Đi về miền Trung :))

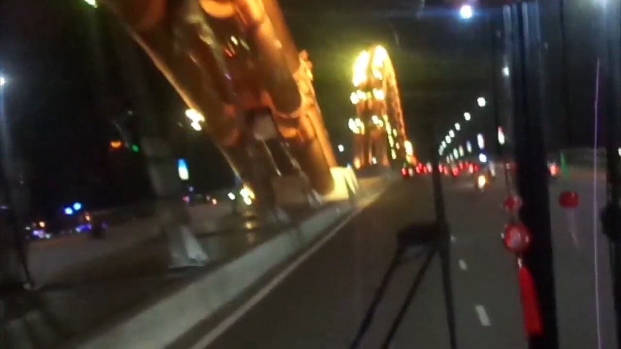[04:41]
Trên đường đến khách sạn Vy An Tôi và các bạn đã được chiêm ngưỡng vẻ đẹp của cây cầu rồng